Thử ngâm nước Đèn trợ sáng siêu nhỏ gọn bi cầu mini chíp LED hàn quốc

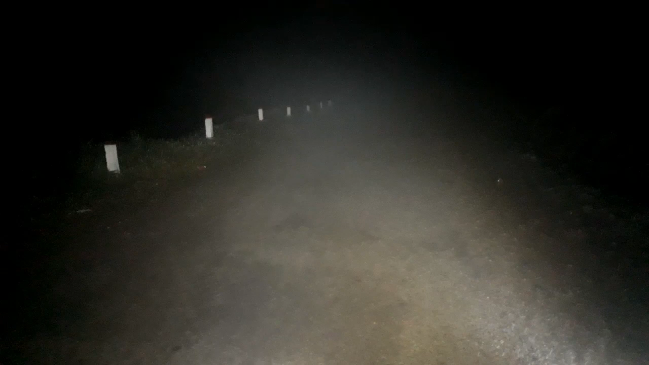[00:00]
Đây, bây giờ thì Lý sẽ test thử cái đèn chợ sáng mini Để cho anh Nhâm, trong khi mà anh Nhâm đi trong trời xương gió như thế này nha Đấy, anh Nhâm, bây giờ Lý hiện tại đang bật cái đèn này Đấy, bật cái đèn siêu sáng màu trắng như thế này Thì đi nhìn xương nó rất là khó và khó nhìn và khó đi nha Đấy, anh Nhâm nhìn xem cái đoạn ở bên kia Anh Nhâm không có nhìn thấy gì cả Anh Nhâm nhìn, chỉ nhìn thấy cái khoảng cách tầm 2-3 mét thôi Đấy, Lý rất là khó Đấy, bây giờ là Lý sẽ đi một đoạn Xong rồi một lúc Lý sẽ test cái chế độ màu vàng Để cho các anh Nhâm cùng xem nha Xem mà chế độ màu vàng phá xương nó sẽ như thế nào Và chế độ pha sáng trắng nó sẽ như thế nào nha Để cho anh Nhâm cùng nhận xét